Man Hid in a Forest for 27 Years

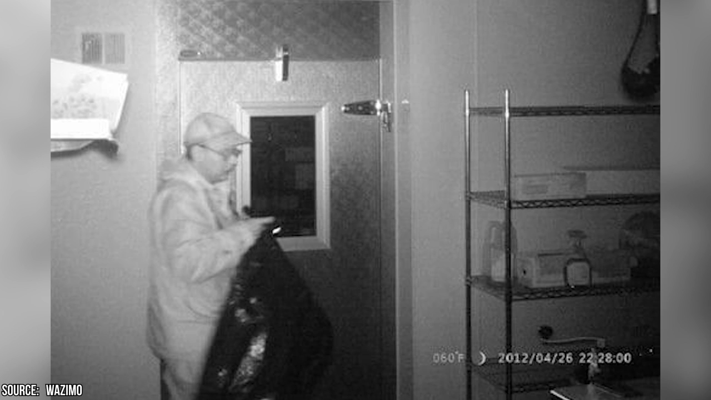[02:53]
He was sure that the thief would be in the kitchen, but he wasn't sure if it would be a criminal with a weapon or a desperate homeless person just looking for food. When the sergeant arrived, he saw a man he never expected to see. The man was middle-aged, he was clean-shaven, and well-dressed. He couldn't have been a starving homeless man because he was a bit overweight.
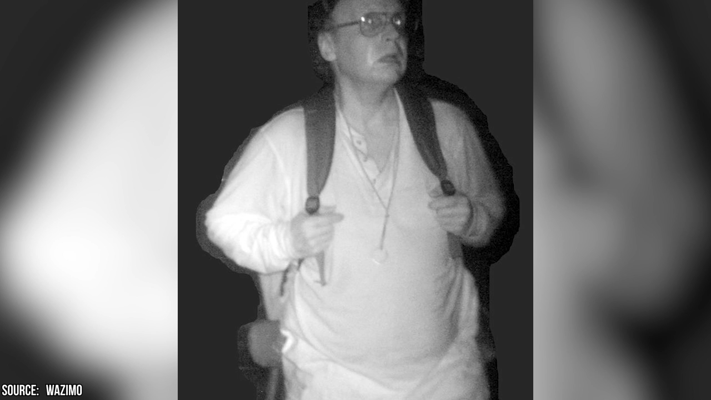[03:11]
The sergeant was ready to capture the thief and finally find out who he was. The Capture When the man came walking out of the dining hall, Sergeant Hughes blinded him with a flashlight. The man was carrying a bag filled with food.
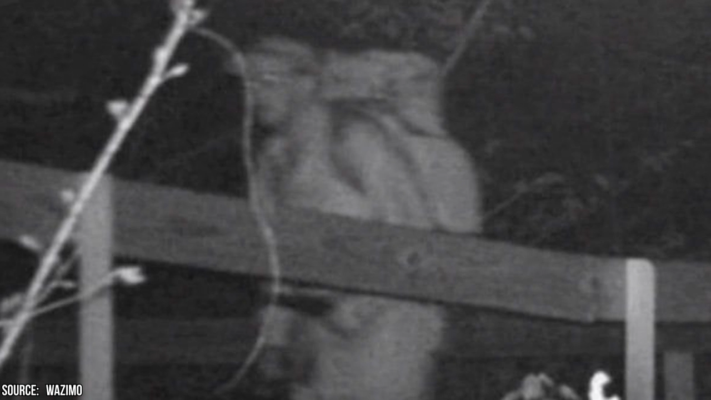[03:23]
The officer had a gun in his hand and ordered the man to the ground. The thief complied with the orders as they were issued, which surprised the officer a bit. He didn't think the man would be so willing to surrender after so many years. Sergeant Hughes had a state trooper with him, Officer Diane Perkins Vance.